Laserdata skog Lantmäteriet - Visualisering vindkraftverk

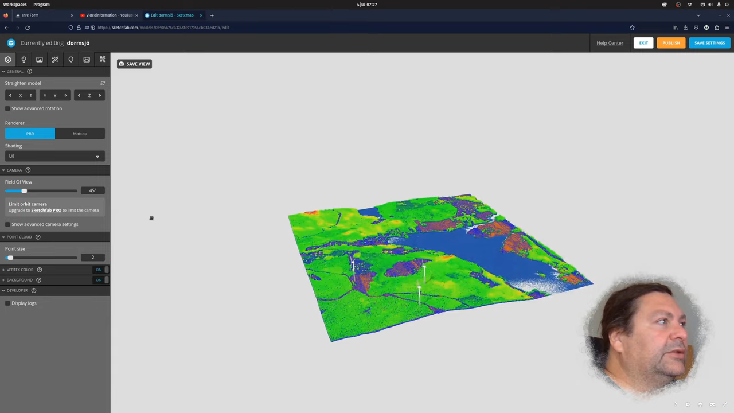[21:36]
Så vi kan, först vi kan göra det, ändra kameran till 50 grader. Det liknar mest ögat då.
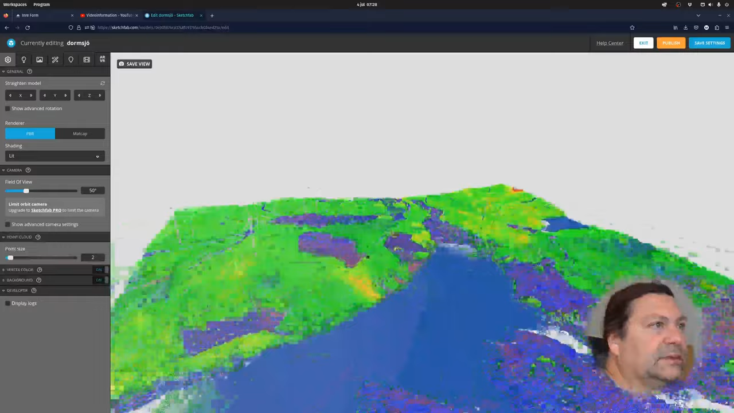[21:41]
Och sen så vyn kanske vi ska ha härifrån. Save view. Och sen cloud size. Det är de här punkterna då. Jag kan testa med 3. Så det fyller ut mer.
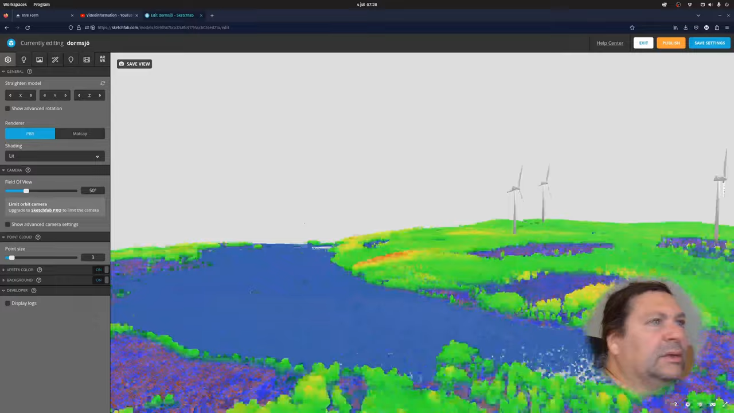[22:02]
Och sen så, om du ser här, är typ av shader. Jag ska få någon typ av skugga. Men vi väljer shadesless. Kanske är bättre.
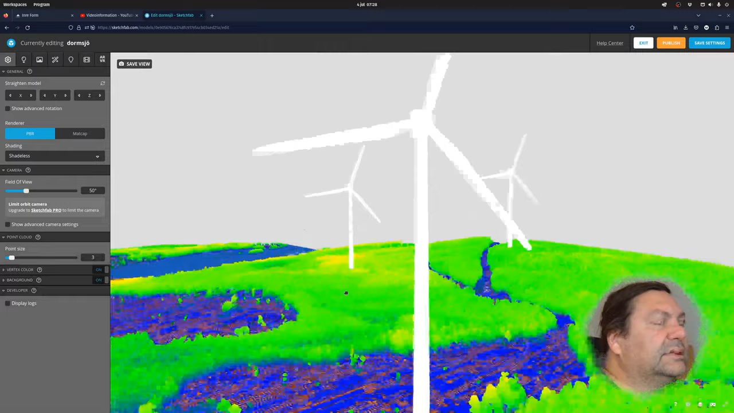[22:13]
Så. Och sen går vi till lighting och väljer en bild. Den här till exempel. Set at background.
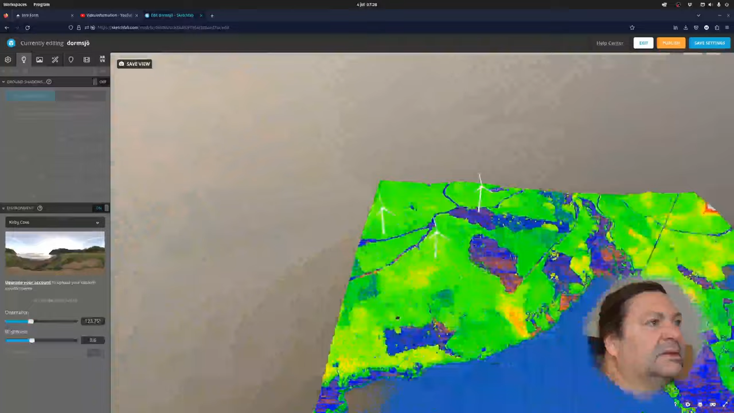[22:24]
Och sen ska vi se till att söder matchar, alltså ljuset matchar liksom väderstreckorna. Då tror jag vi måste rotera den lite grann. Söder är nog så här, va? Jag är lite osäker. Nej, men det här är söder.
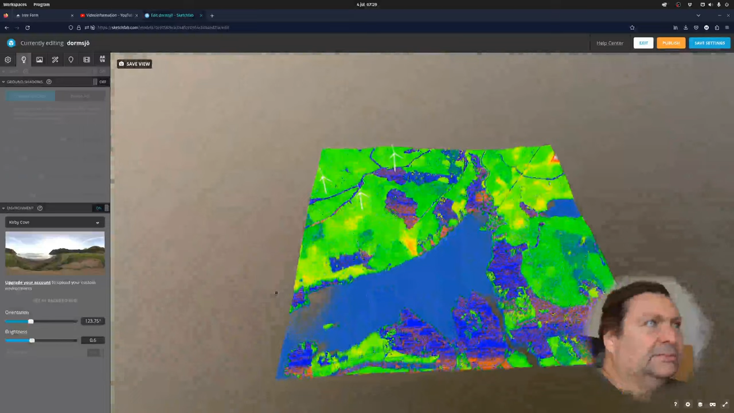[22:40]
Orientation. Nej, så här blir bra.
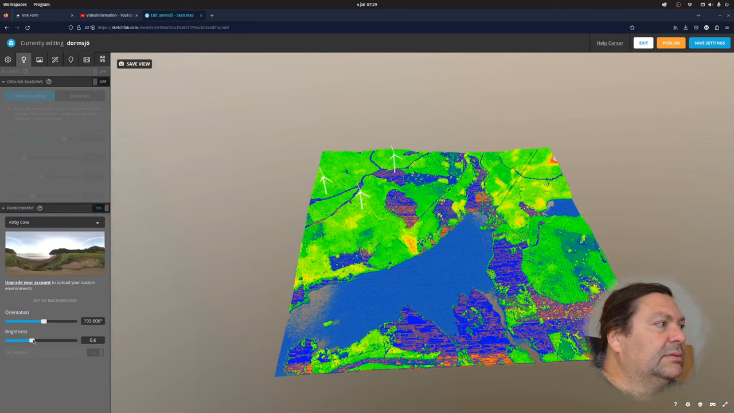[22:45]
Och brightness. Det är bra att vi ser det vita mot bakgrunden. Så att det blir bra så här.
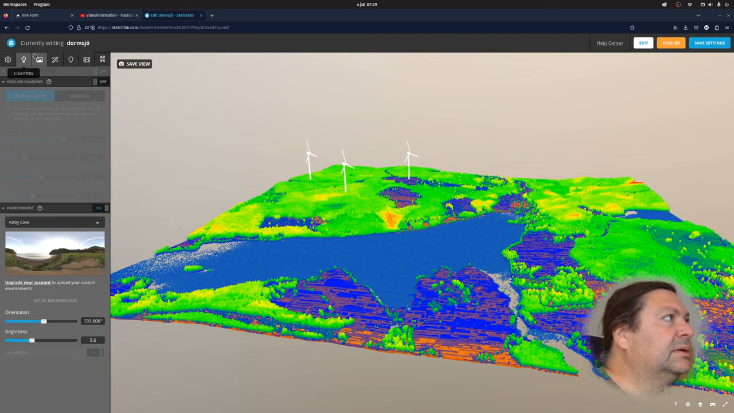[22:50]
Så går vi till postprocessing. Det här kan vara intressant.
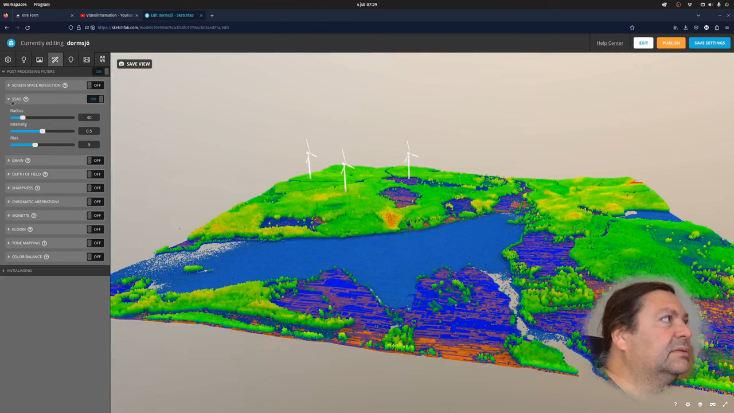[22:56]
Om det blir någon typ av djup. Det blir något djup i bilden.
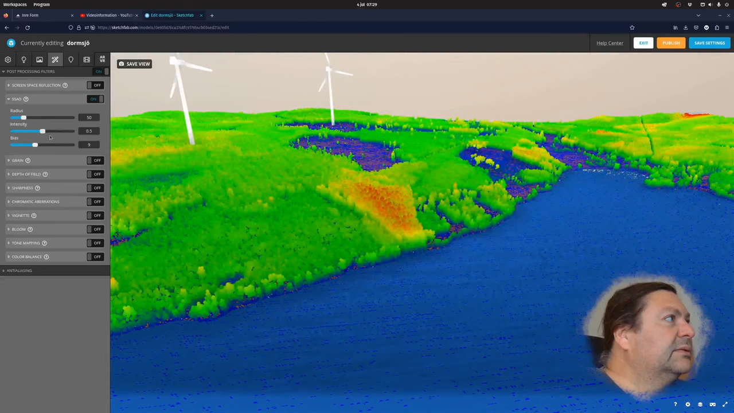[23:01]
Kanske är för mycket det här. Ja, det här blir nog bra tror jag.
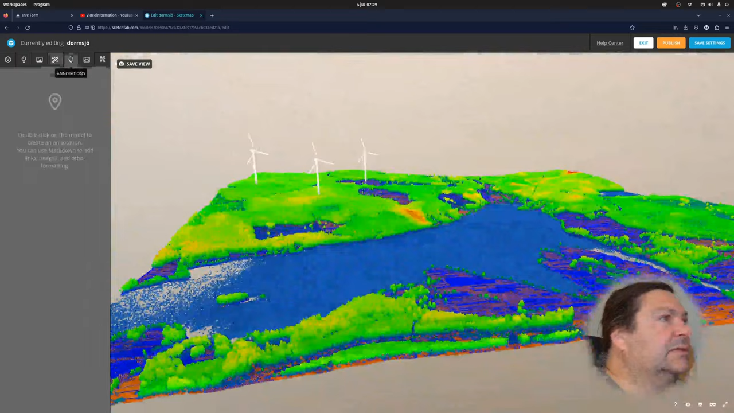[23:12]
Och sen har vi, ska vi lägga in punkter. Och då, om vi tittar ovanifrån så är det Dormsjöskolan då.
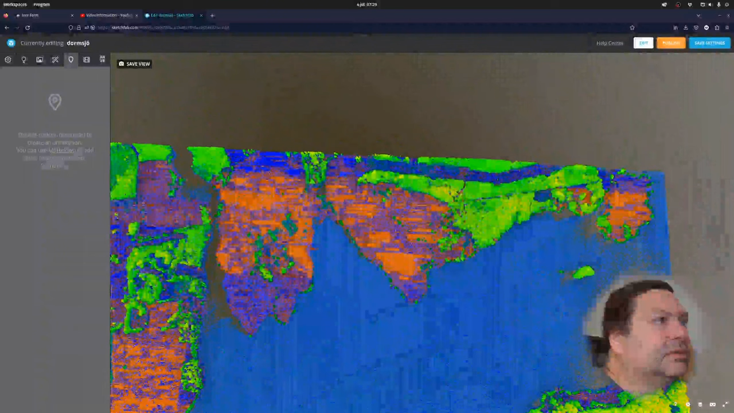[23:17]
Kan jag kalla det för Dormsjöskolan.
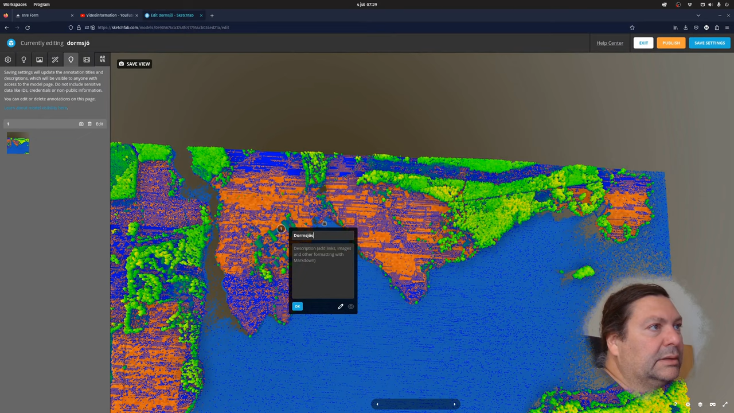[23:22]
Så, och sen så ska vi välja kameran sett därifrån då. Det här blir nog bra.
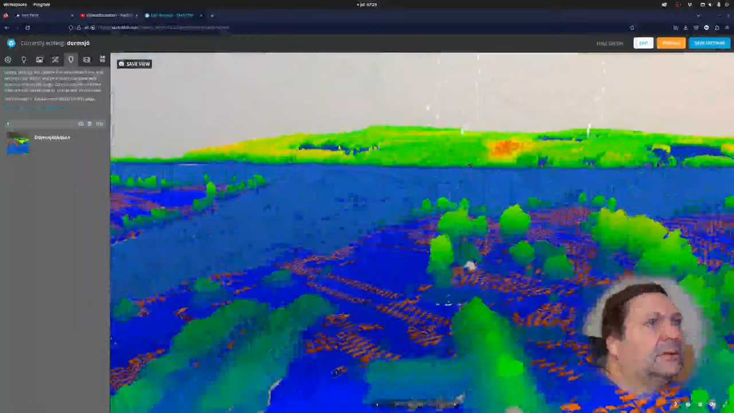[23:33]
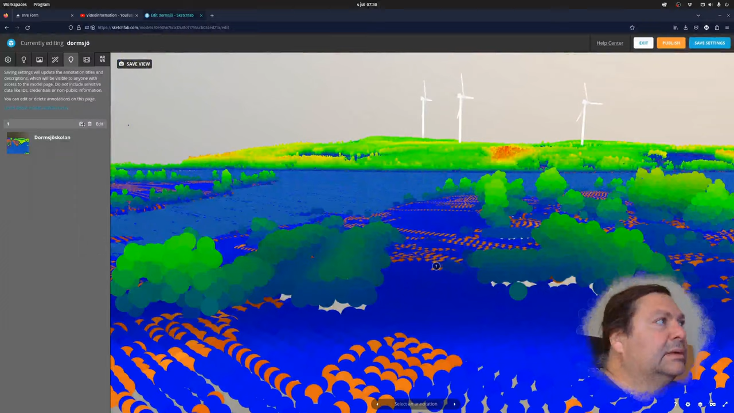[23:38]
Så, och sen så skapar vi en, här är badplatsen,
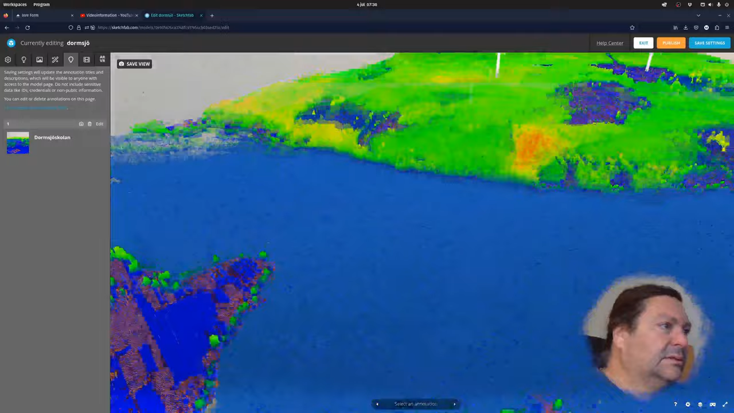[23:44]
där är badplatsen, där är badplatsen. Och samma sak där, vi väljer en vinkel där man utgår ifrån,
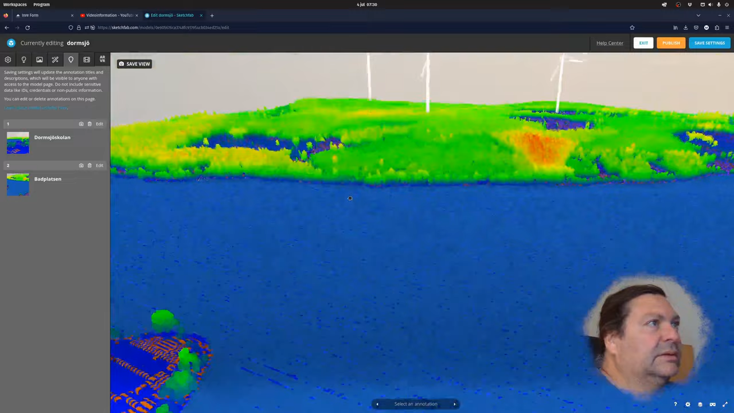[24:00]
där, det här blir bra.
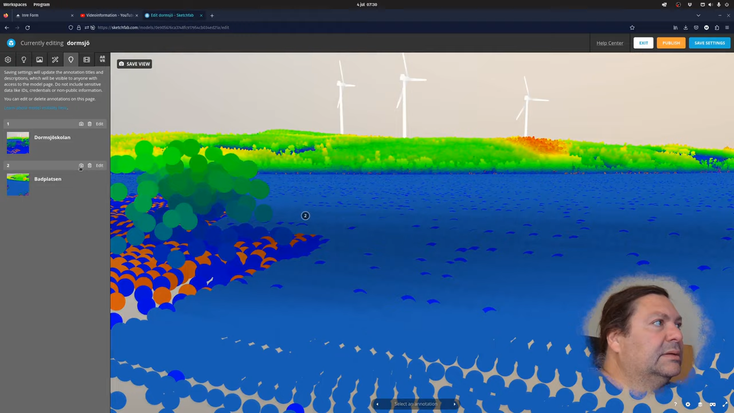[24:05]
Och sen så finns en ö. Det heter Smugglaren.
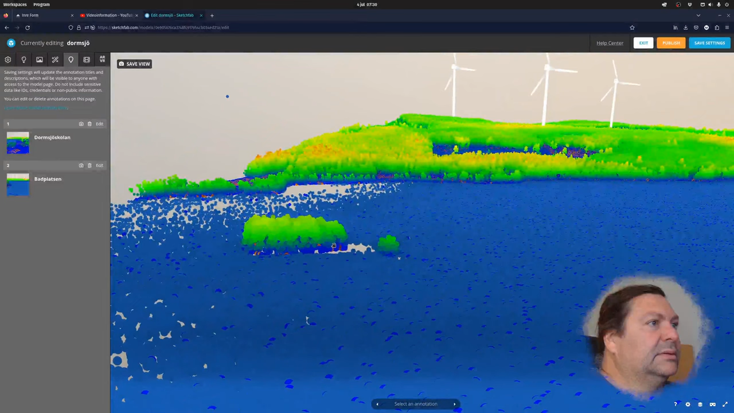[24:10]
Ska jag göra det här. Så. Och samma sak där.
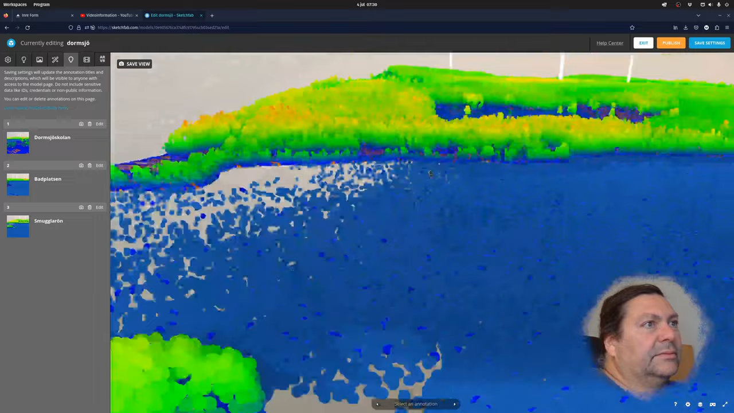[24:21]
Ja, när man navigerar här så är det, om man har 3 knappar på musen så är den vänstra för att rotera. Mitten är för att flytta.